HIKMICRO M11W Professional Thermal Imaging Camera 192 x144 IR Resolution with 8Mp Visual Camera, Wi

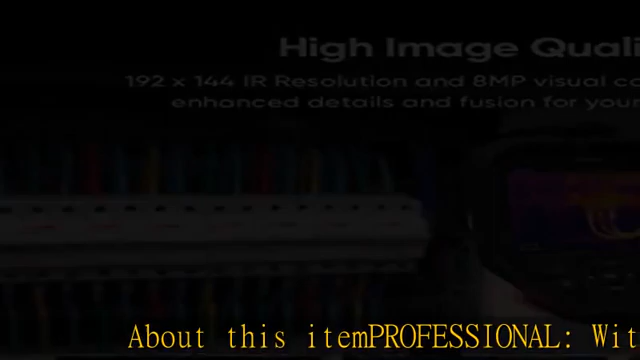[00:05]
resolution slash 27,648 pixels and thermal sensitivity
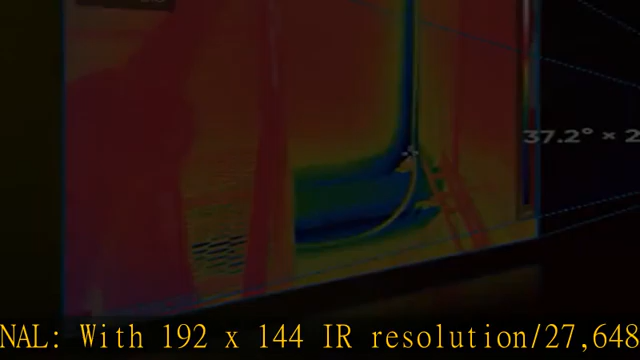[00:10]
0.04 degree C slash NETD 40 MK sensor,
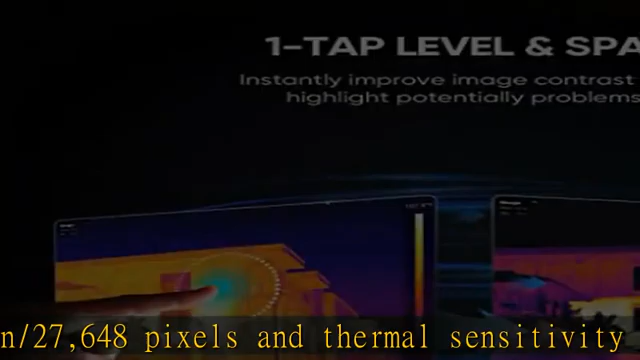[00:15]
8 MP visual camera, M11W thermography camera provides a brilliant image
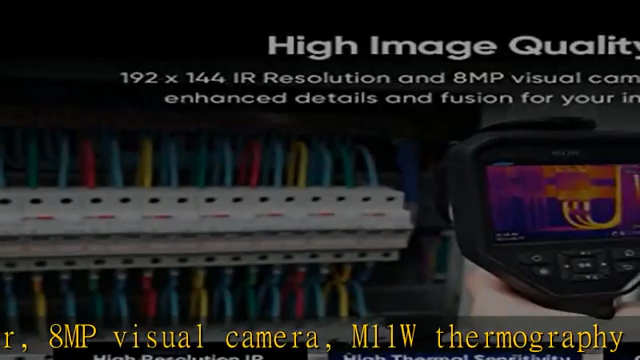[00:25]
and a fast 25 hertz frame rate.
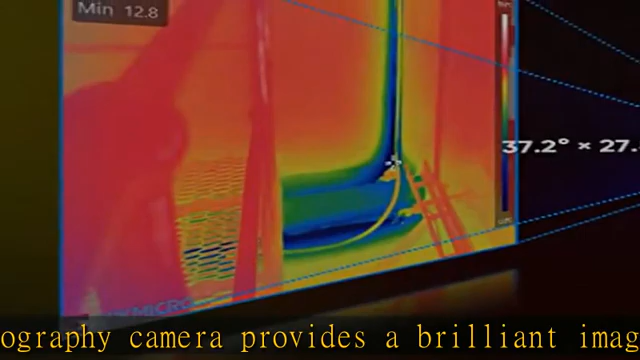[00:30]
Powerful, wide FOV of 37.2 degree x 27.8 degrees is ideal for scanning walls,
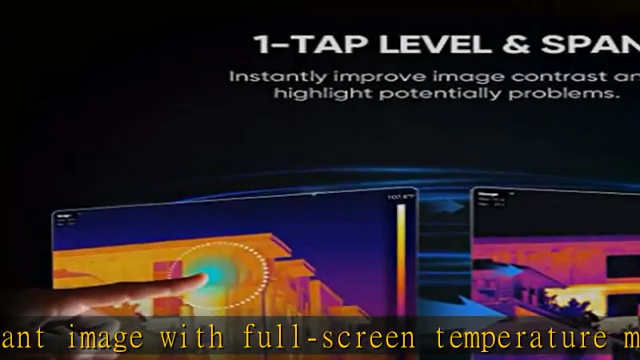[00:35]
floors and large-scale items.
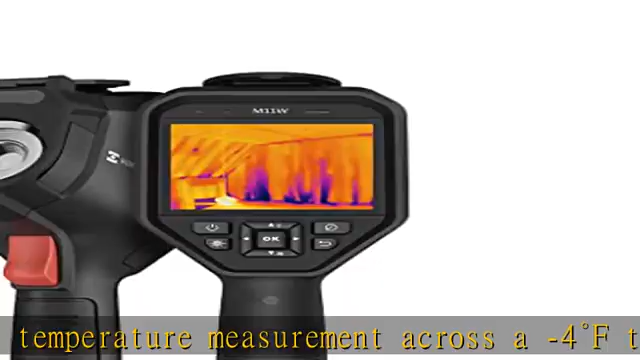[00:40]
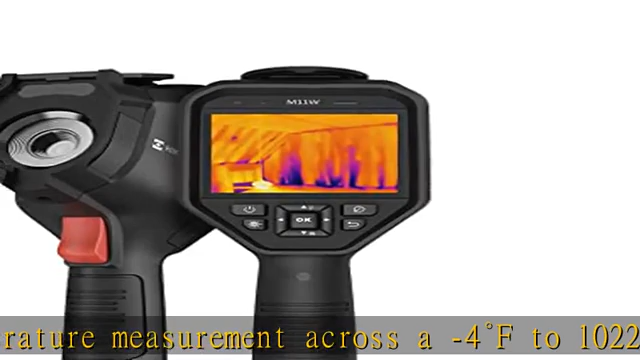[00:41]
User selectable color alarm highlights potential fault while scanning, full screen temperature measurement with multiple points, center spot, hot spot, cold spot,
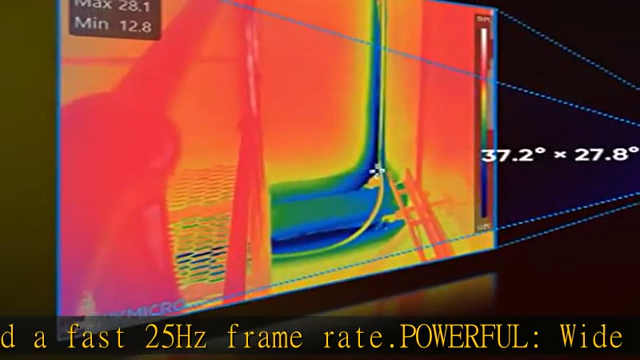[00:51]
custom point, line, box, for comprehensive checks of complex situations in the field.
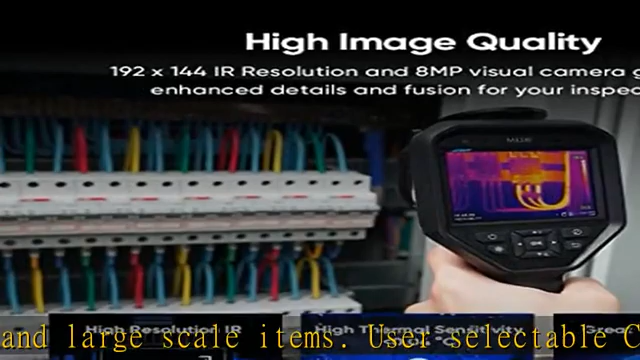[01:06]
Easy to use, the large, sunlight viewable, 3.5 touch screen is easy to operate with quick access to all camera features,
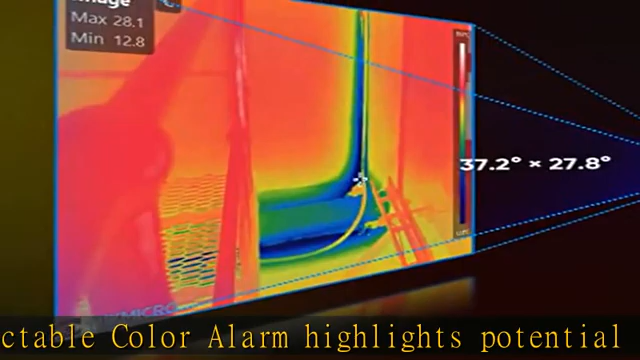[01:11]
one tap level and span helps to instantly improve image contrast and highlight potential problems,